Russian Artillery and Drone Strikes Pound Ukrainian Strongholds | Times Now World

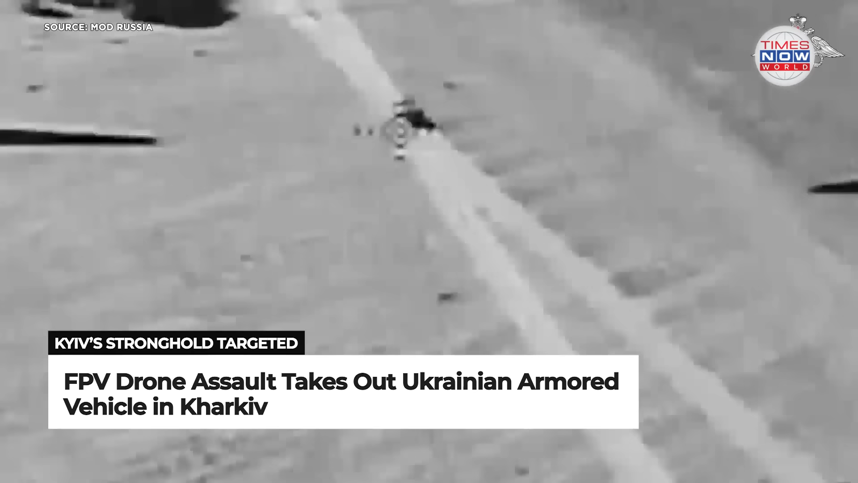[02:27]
drones by Russia's North Group to dismantle Ukrainian armoured vehicles in Kharkiv.
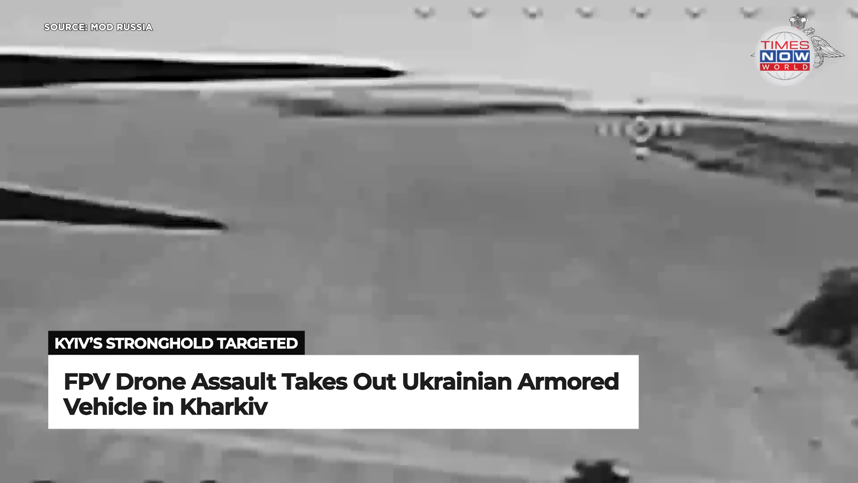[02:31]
The deployment of these drones underlines an intensified drone warfare approach in contested zones,